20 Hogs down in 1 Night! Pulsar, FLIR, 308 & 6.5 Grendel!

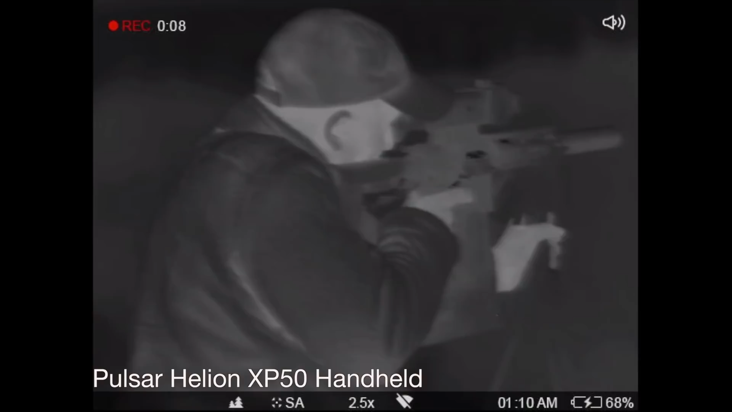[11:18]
And then here's Robert's view from the 536 as they drop that bad boy.
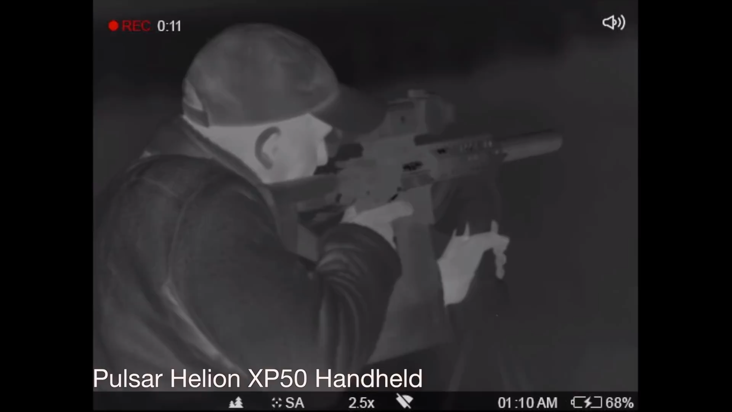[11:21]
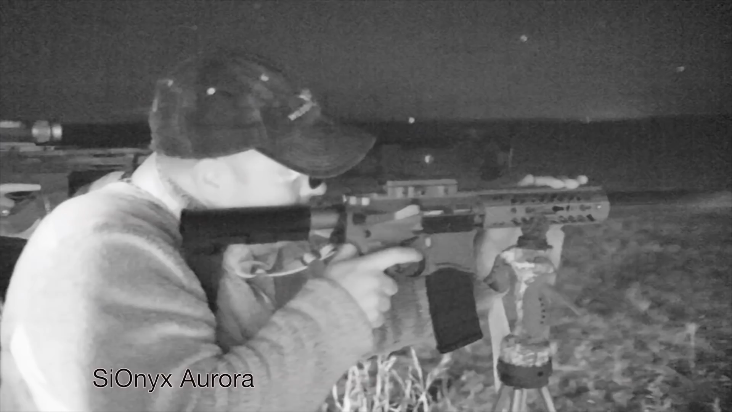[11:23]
So Jared was rocking and rolling with that 300 blackout.
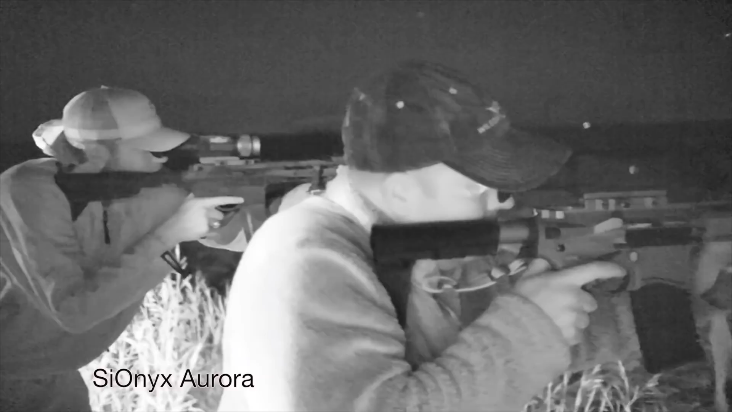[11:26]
So shortly after that we run into another double with a group farther behind him.
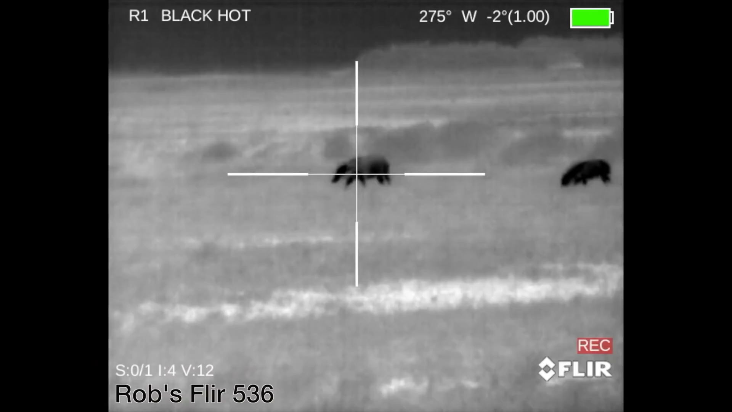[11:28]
And this is pretty cool.
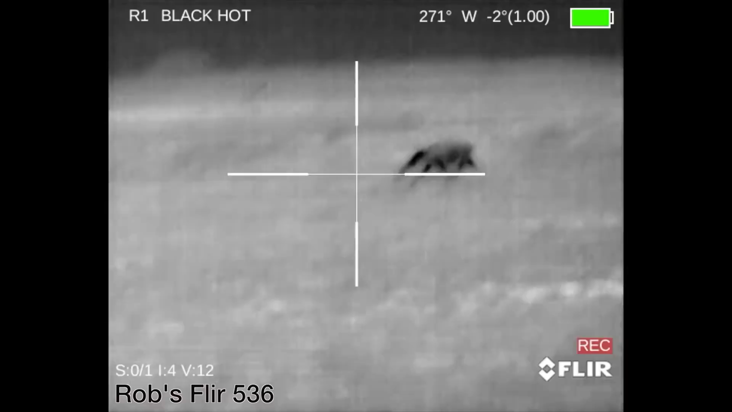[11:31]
So check this out. So they start shooting. It wasn't a great start on our part.
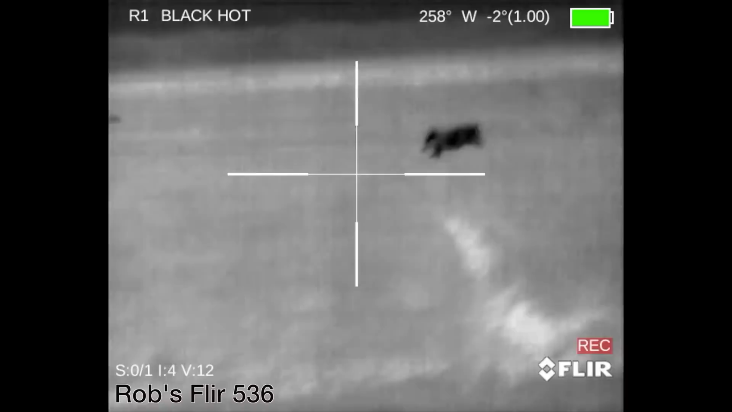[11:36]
But you'll see this guy get hit here. And then watch this guy squirting blood on the right there. Oh it's awesome.
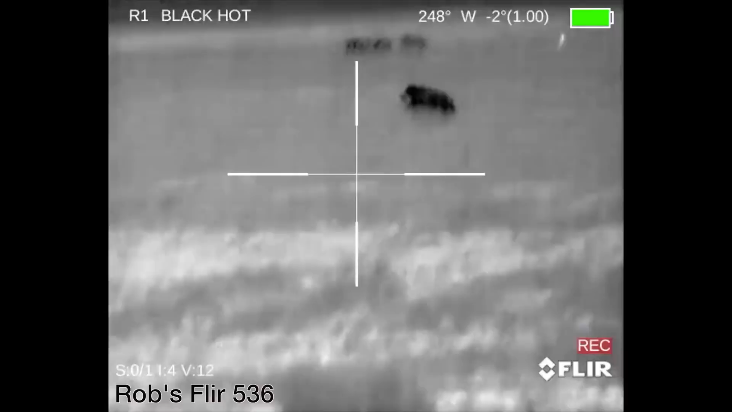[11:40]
But anyway they keep shooting on this guy on the left. And look how tough these hogs are.
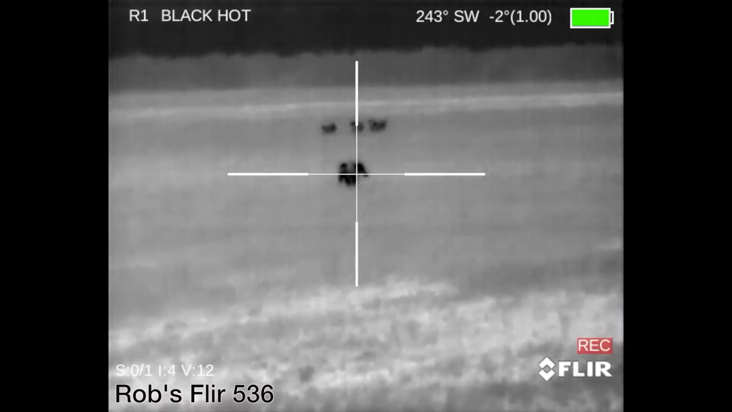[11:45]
I want you to watch this. Jared shoots that guy right in the face. He gets up and takes off. Robert's gonna shoot but he's thinking he's down.
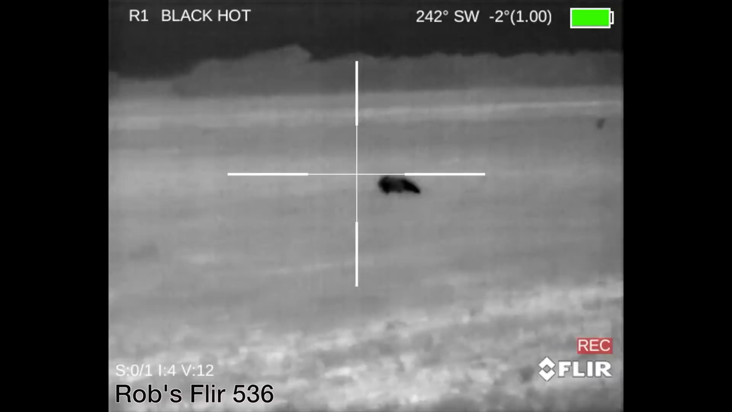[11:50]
He gets up and takes off again. And then there's a house to the left.
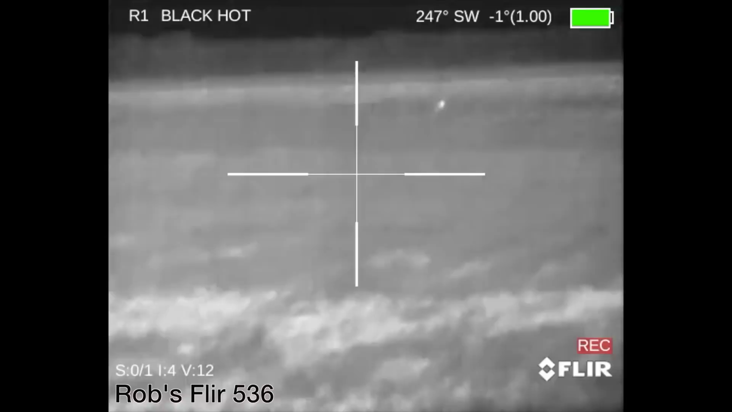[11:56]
So he's got to stop shooting there. So he comes back to the right to check on this guy that was squirting blood. He is up and moving. So let's watch how this transpires. It's just unbelievable how tough these animals are.
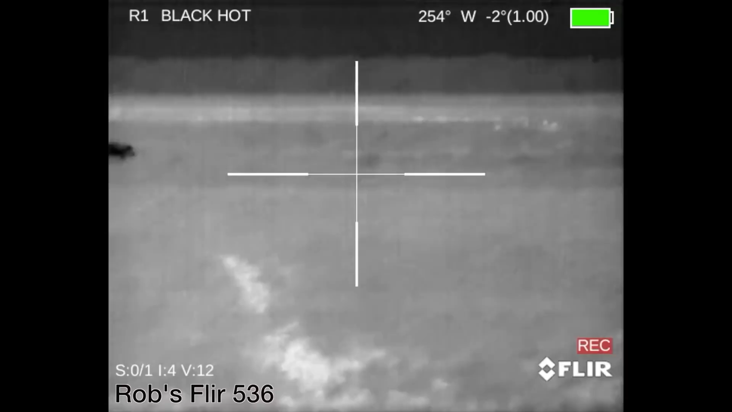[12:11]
You hear Jared say that one was already dead wasn't it? Not so much. These hogs are tough animals.
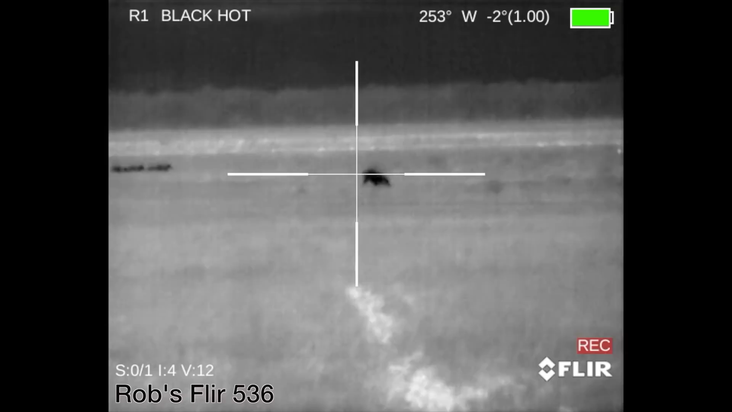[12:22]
They hit him again right there. And then I think Jared was the one that actually finished him.
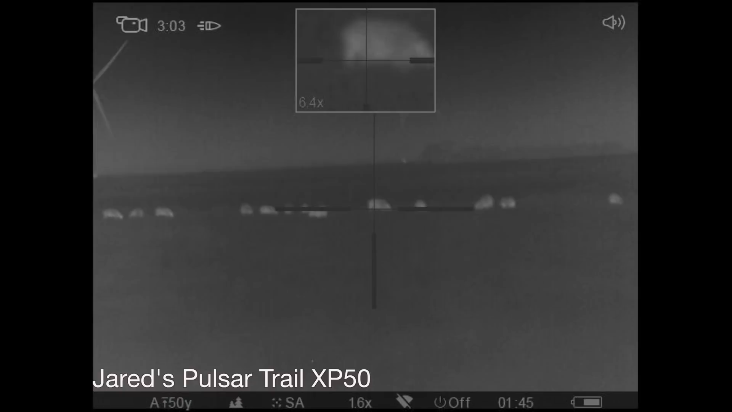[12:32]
So we get into our last big group here. You'll hear Jared counting us down. He drops his first shot. You can't see it in the video.
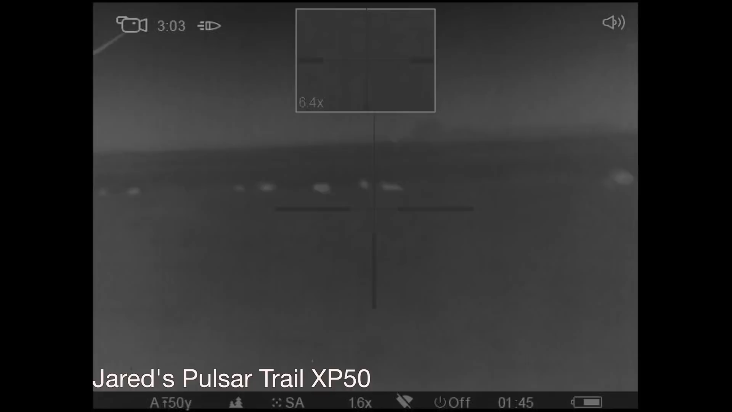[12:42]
But he drops his second one. We come back over.
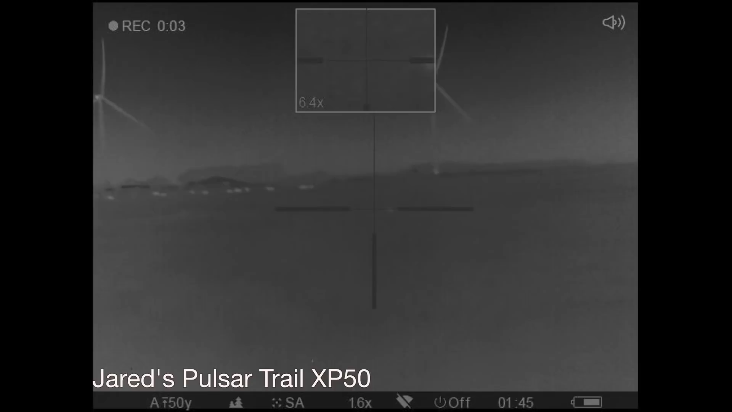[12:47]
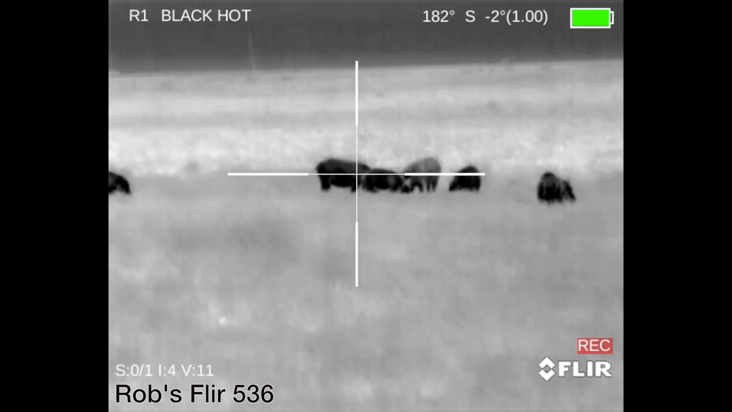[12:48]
These two drop down into a hole. Here's Robert.
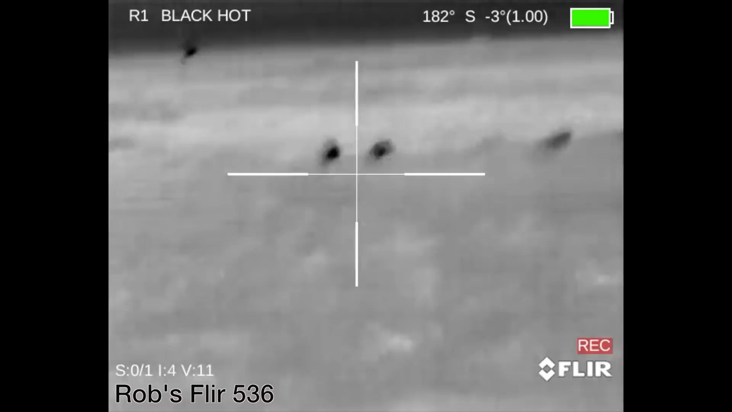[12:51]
Not a great shot on his first shot. And this was pretty late in the night.
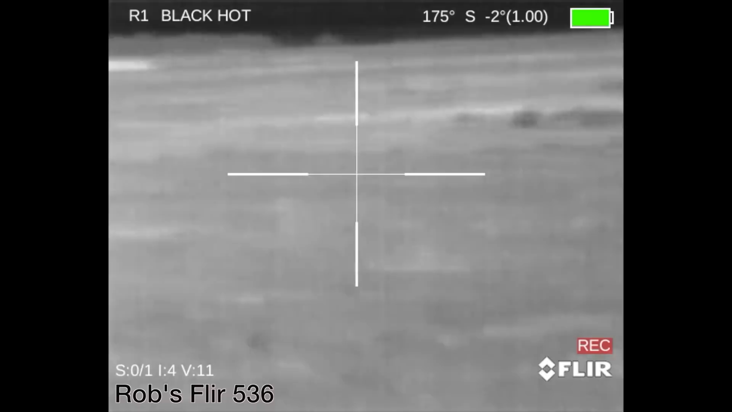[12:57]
I think Robert was having a little trouble focusing. So instead of picking one hog to stay on he was kind of all over the place here.
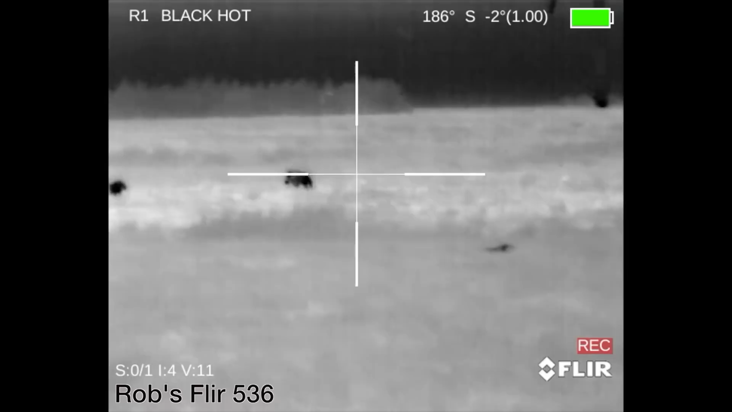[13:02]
But he makes up for it by making a heck of a shot here at the end. So let's watch how this goes.
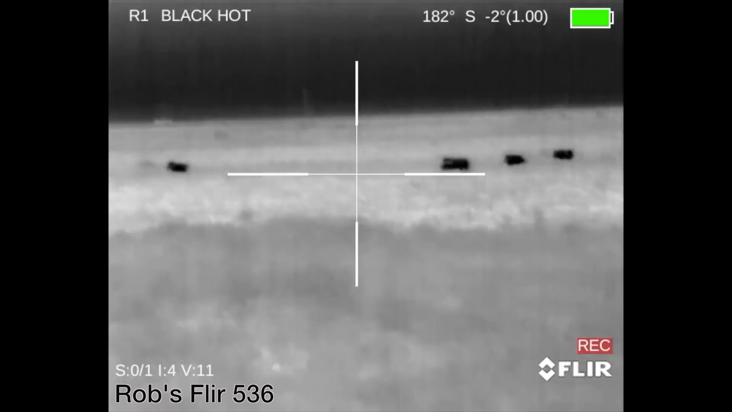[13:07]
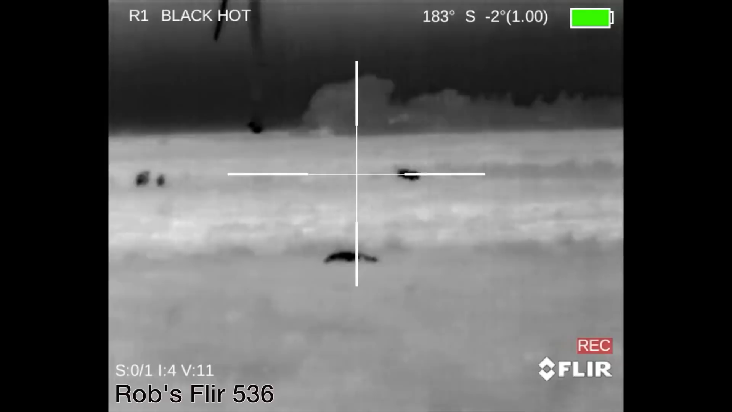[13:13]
You'll see him swing over to this guy. Get a good lead.
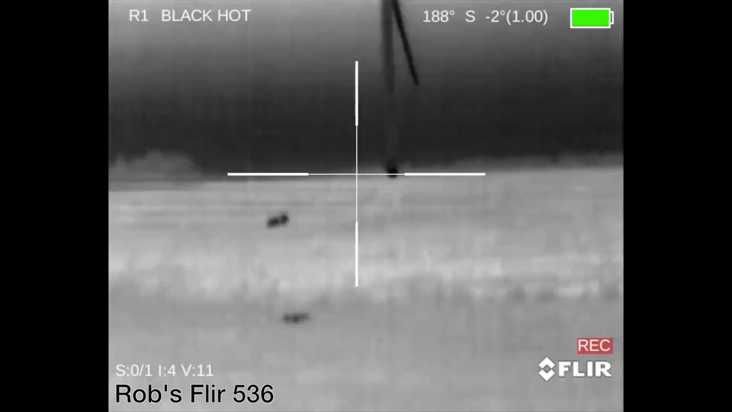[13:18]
And he drops them. All right. So here's my view in that same group.
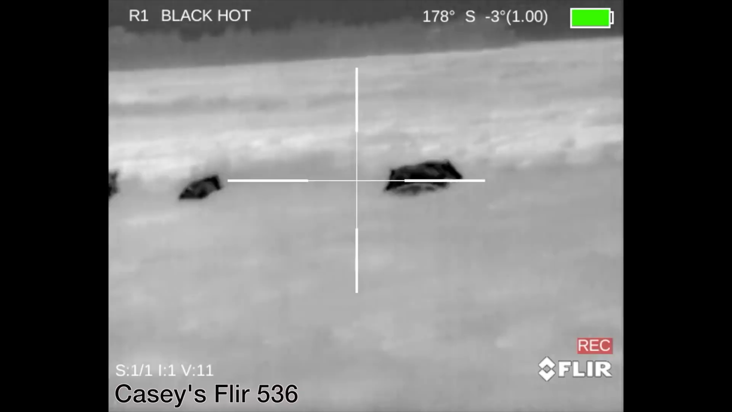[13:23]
I'm over on the right side of this group. So I put my first one down. Get on the second one. Drop that second one.
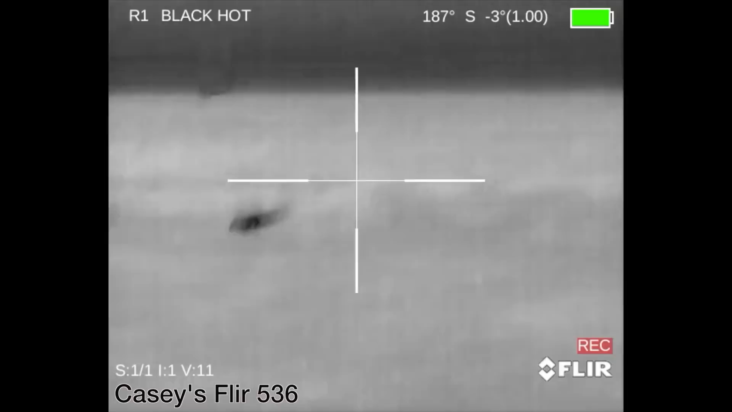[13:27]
And then I get two more out of this group. So they're running to the right here. And it takes me forever to put these two down. Wasn't the best shooting on my part.
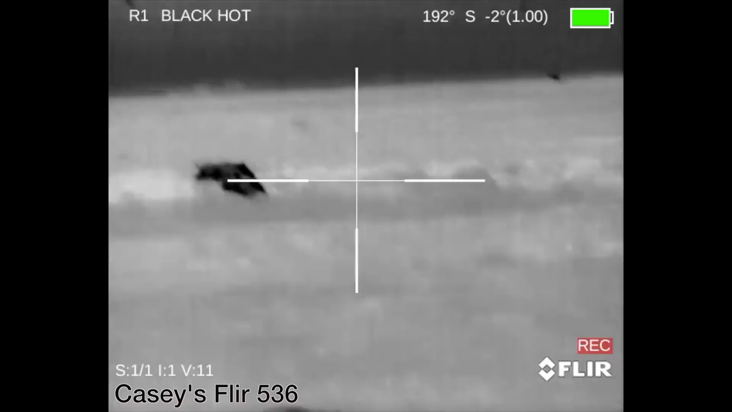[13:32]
But I finally got them. So you'll see I'm shooting here. I hit the one in the back.
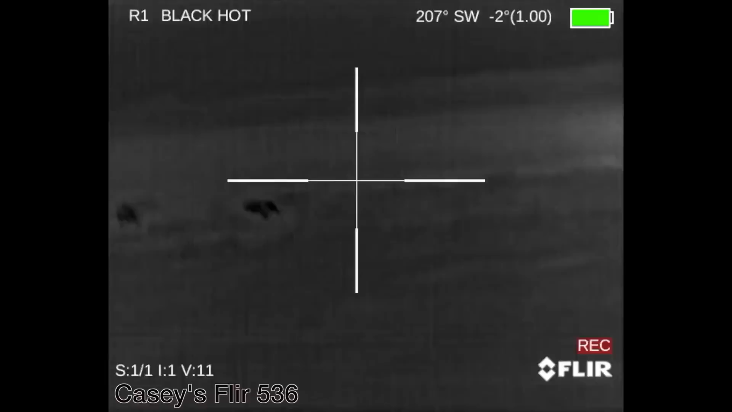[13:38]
On that shot it peels off. So I'm going to leave the injured one. Go for the smaller one here.
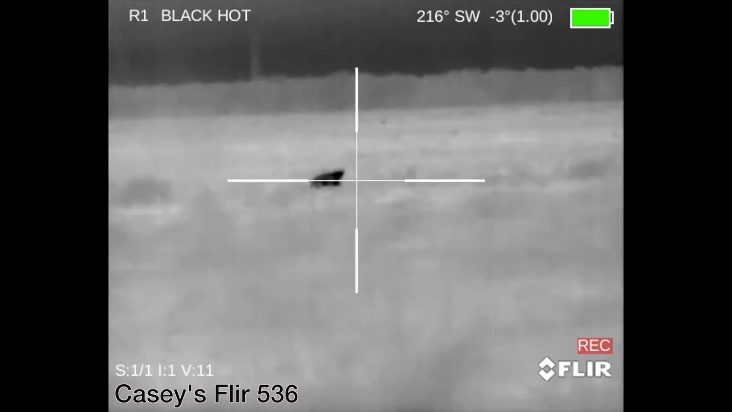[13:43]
So we ended up getting I believe seven total at this out of this group. Which brought our total to 20 for the night.
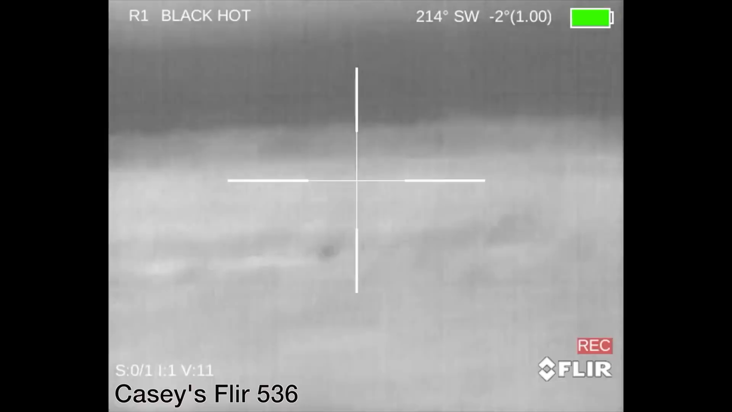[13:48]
So not a bad night at all. I finally finished this one right here.
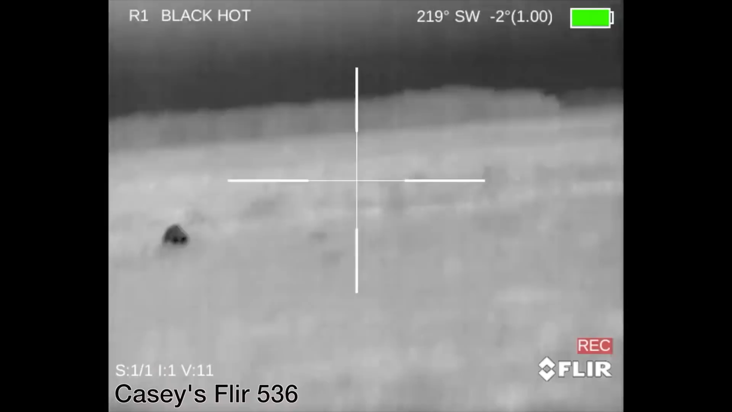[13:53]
And then I swing back over to the left and pick up this big old Sal that I previously injured.
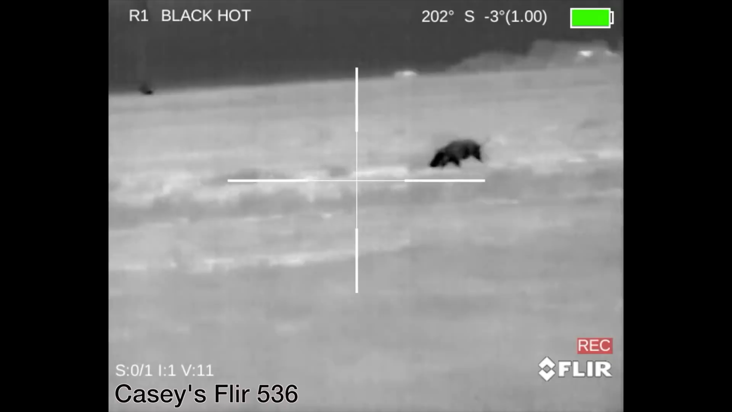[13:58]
And finish her off.
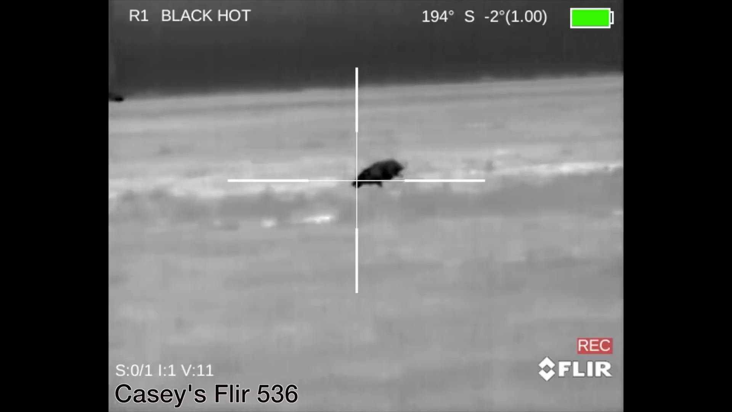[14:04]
But I want you to watch what happens and the communication that happens right after we finish this pig. So good job on Garrett's part. Listen to this. Hey cattle. There's cattle to the left. There's cattle to the left.